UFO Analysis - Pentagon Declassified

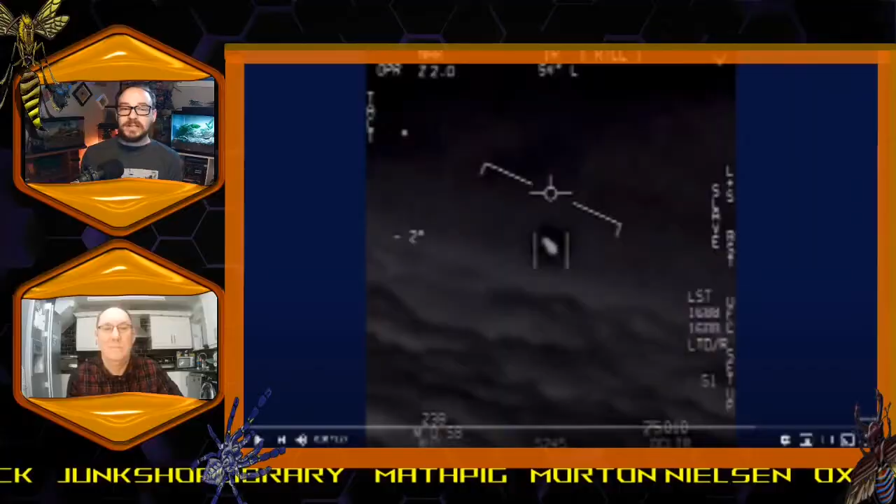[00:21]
without further ado let's uh let's have a look at this uh alleged uh unidentified flying object and see what we can make of it dude what's going on bro there's a whole fleet of them look on the asa oh my gosh they're all going against the wind the wind's 120 knots from the west let me know if you want me to pause anywhere so we can look at different things or
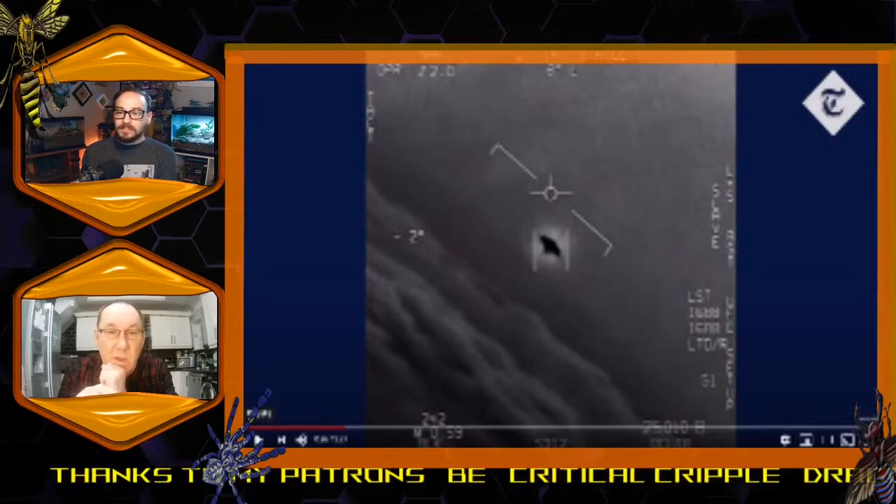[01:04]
right if basically what this what is using is what you called um a flirt which is front looking infrared that's what that's all it stands for can you uh can you can you see that's good enough to can you tell us anything about these uh what all we're seeing on the screen here with the yes i can yeah okay right um if you look at the the top in the center it says ir so that's in infrared it's uh it's eight degrees to the left so the camera is looking eight degrees to the left um if you look at the number two to the um nine o'clock position it's looking two degrees
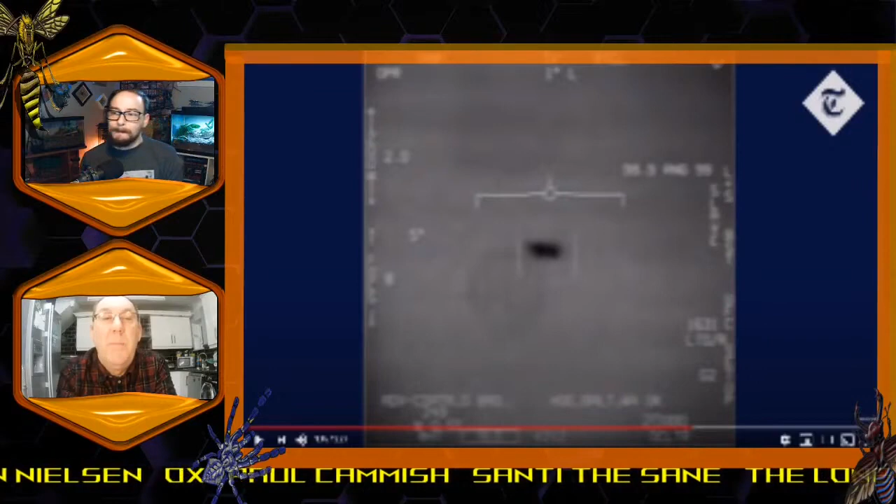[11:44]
nine nine nine point nine he hasn't got a lock on it so it's just it's blank so we can't he can't get okay he can't get a lock on it so basically that's the default mode to say that he's not locked on it when it comes nine nine nine ninety nine point nine he's trying different things to try to get it to come into yeah